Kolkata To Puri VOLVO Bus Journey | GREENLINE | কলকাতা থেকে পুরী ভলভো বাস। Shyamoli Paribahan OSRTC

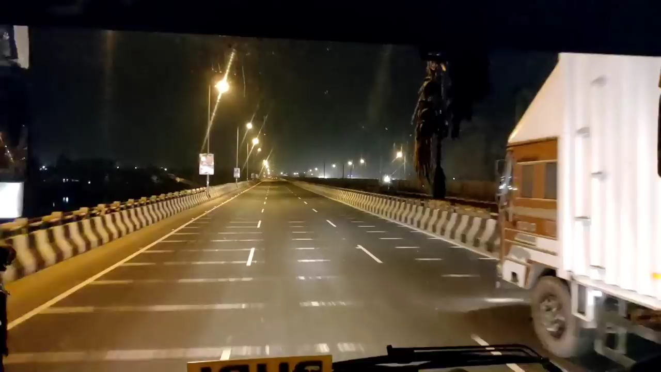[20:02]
ক্ষণকাল পরে নদী পার করে ঢুকে পড়লাম কোলাঘাট চত্বরে। রাস্তার দুপাশে সারি দিয়ে হোটেল যেন পথিকদের পথ চেয়ে বসে রয়েছে।
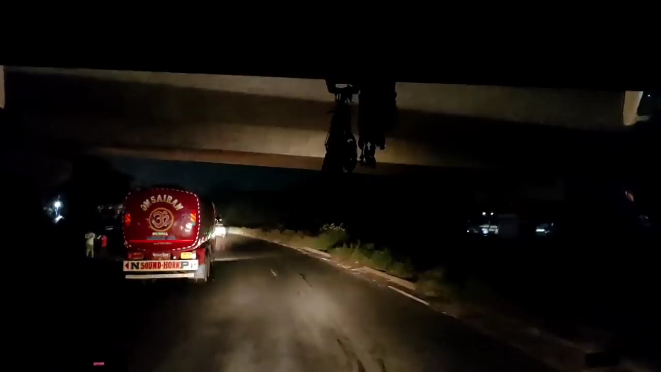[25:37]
খড়গপুর শহর হইতে প্রায় 4 কিলোমিটার বাইরে দিয়ে খড়গপুর সিটি বাইপাস হয়ে আমরা খড়গপুর বেরিয়ে চলে গেলাম।
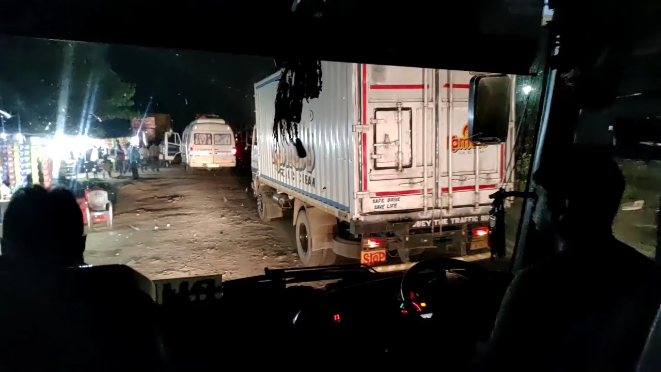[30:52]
বালেশ্বর পেরোনোর 15 মিনিট পর হাইওয়ের ধারে একখান চায়ের দোকান দেখে বাস দাঁড়াল।
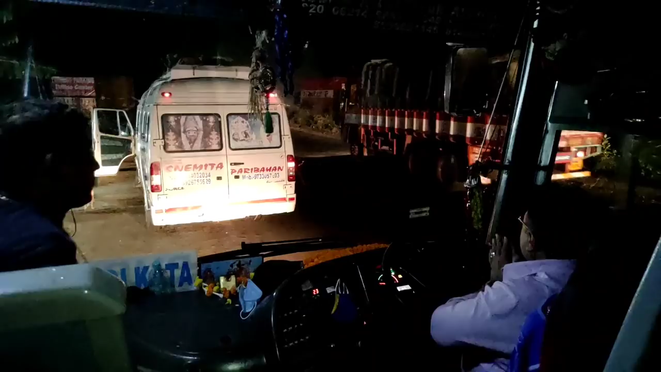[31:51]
পনেরো মিনিটের বিরতির পর রাত 1:30 নাগাদ আমরা ফের রওনা হলাম পুরীর উদ্দেশ্যে। সরো হয়ে এগোতে থাকলাম ভদ্রকের দিকে।
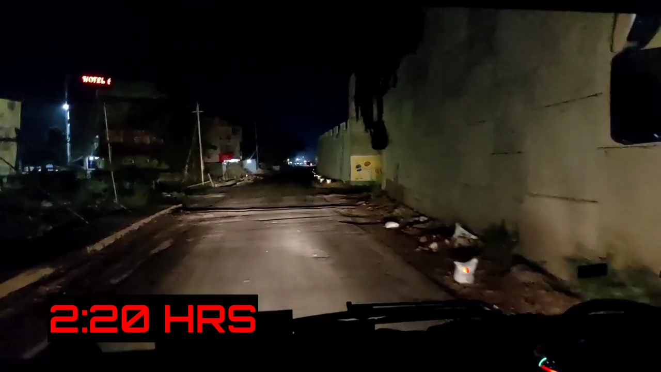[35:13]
রাত 2:20 নাগাদ এসে পৌঁছলাম ভদ্রক শহরের সন্নিকটে। বাঁদিকের রাস্তা ঢুকে গেল মূল শহরে, আমরা ডান দিকে এগিয়ে চললাম ভদ্রক বাইপাস হয়ে।
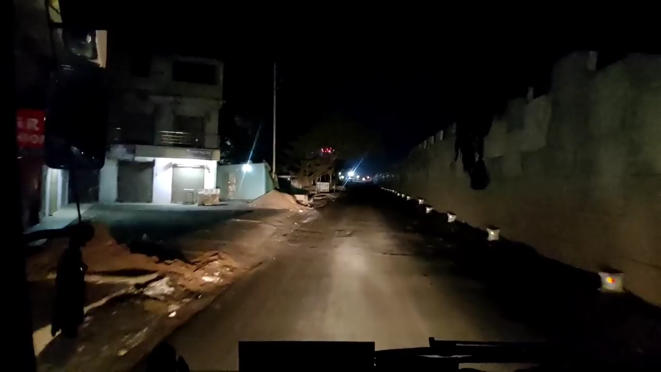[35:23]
এই শহর উড়িষ্যা রাজ্যের ভদ্রক জেলার অ্যাডমিনিস্ট্রেটিভ হেডকোয়ার্টার্স।
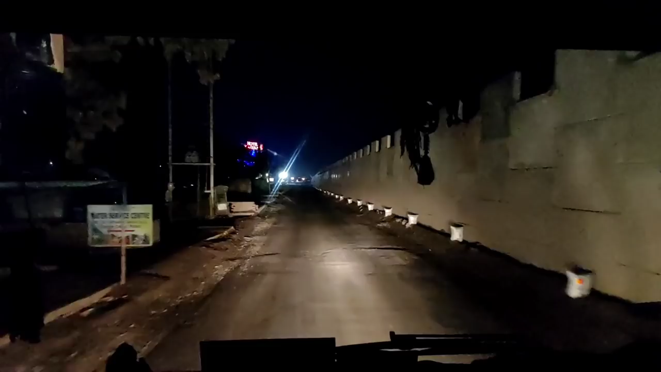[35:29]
ইতিহাসের মতে এই শহরের নামকরণ হয়েছে ভদ্রকালী দেবীর ওপর, যার মন্দির রয়েছে এই শহরে।
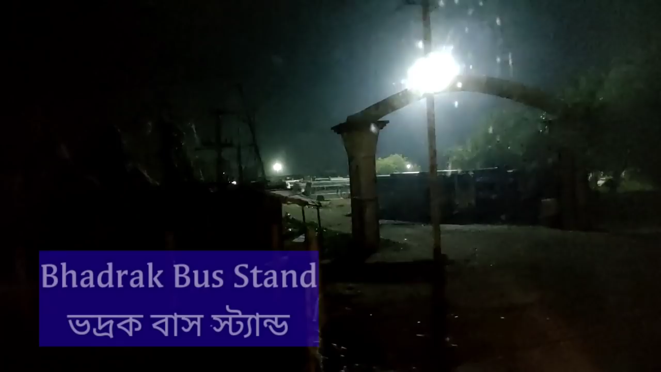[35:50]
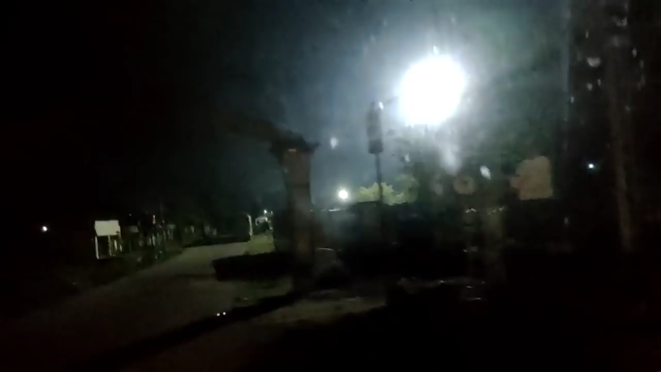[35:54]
পুরী যাওয়ার পথের এই জায়গাগুলো আজ অব্দি দেখতাম ট্রেনের জানলা দিয়ে। নিশীথের অন্ধকারে আজ সেই শহরগুলোর নির্জন রাস্তাঘাট, গলি, মহল্লা দেখতে ভারী ভালো লাগছিল।
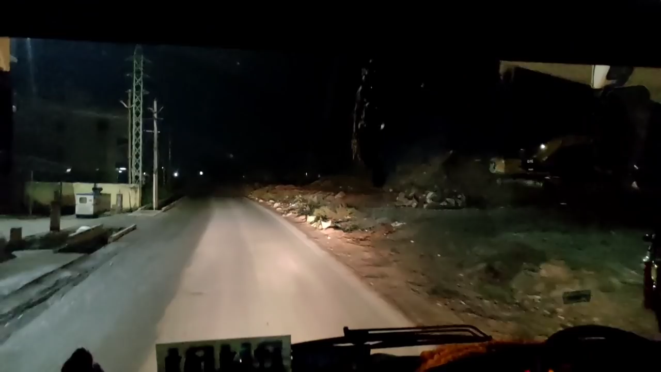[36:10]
ভদ্রক পেরিয়ে আমরা রেলপথ অনুসরণ করে এগোতে থাকলাম জাজপুর কটকের দিকে।
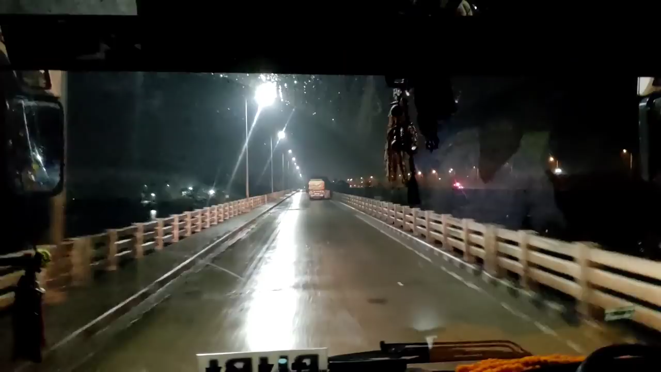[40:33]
900 কিলোমিটারের সফরের পর শেষমেশ উড়িষ্যা এসে বঙ্গোপসাগরে মিলিয়ে যায় এই নদী। এছাড়াও বলে রাখি, বিশ্বের সবচেয়ে লম্বা বাঁধ হীরাকুদ বাঁধ এই মহানদীর ওপরেই নির্মিত। নিশীদের অন্ধকারে বহু চেষ্টার পরও নদীটি দেখতে পেলুম না।
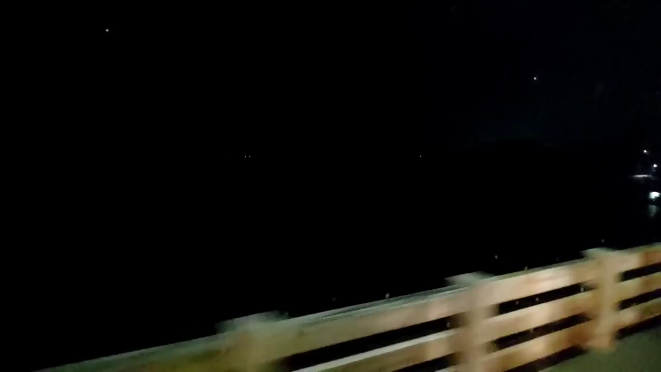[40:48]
সবার আড়ালেই প্রকৃতিপ্রেমিক আমার মন কোথায় যেন অতৃপ্ত হয়ে রইল।
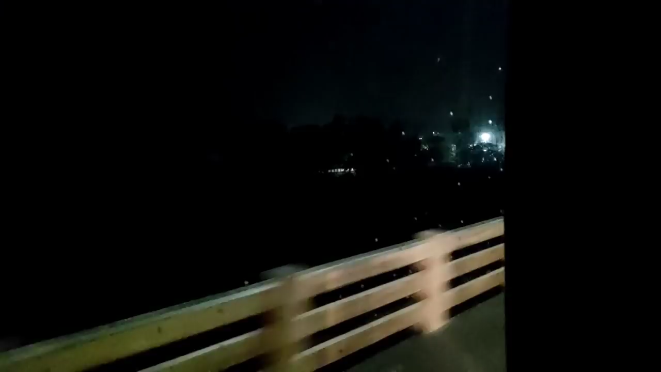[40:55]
মহানদীর একদম পাড়েই অবস্থিত কটক শহর। অতএব নদী পার করেই আমরা ঢুকে গেলাম কটক শহরে।
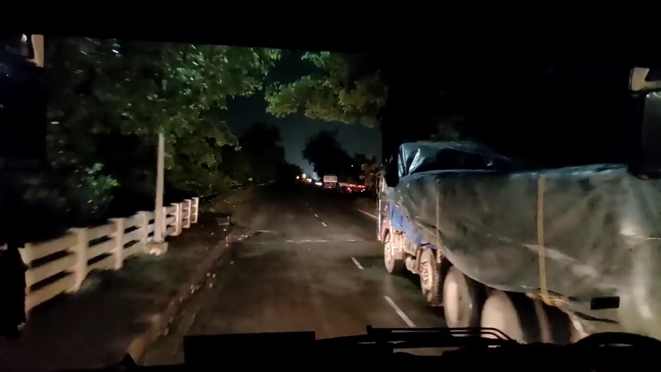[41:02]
কটক ছিল উড়িষ্যার পূর্বেকার রাজধানী এবং বর্তমানে উড়িষ্যার দ্বিতীয় বৃহত্তম শহর।
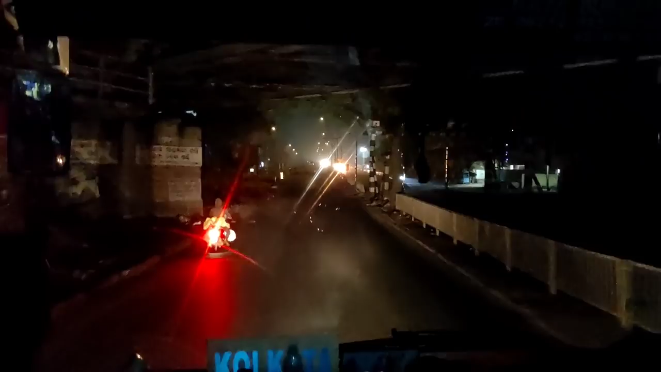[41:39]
কটক শহরের একদম মাঝখান দিয়ে চলে গেছে কলকাতা চেন্নাই হাইওয়ে। অতএব মূল শহরে ঢুকতেই রাস্তার দুপাশে শুরু হয়ে গেল বড় বড় ইমারত,
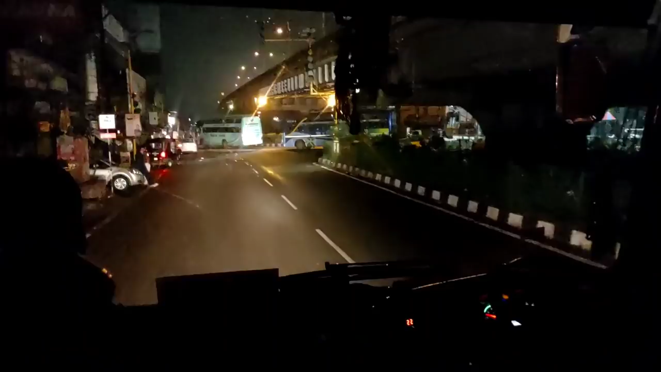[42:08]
ঘড়িতে ঠিক 4:15 নাগাদ 415 কিলোমিটার সফর শেষ করে আমরা এসে পৌঁছলাম কটকের ওএমপি স্কোয়ারে। পাঁচ মিনিটের স্বল্প বিরতির পর ভোর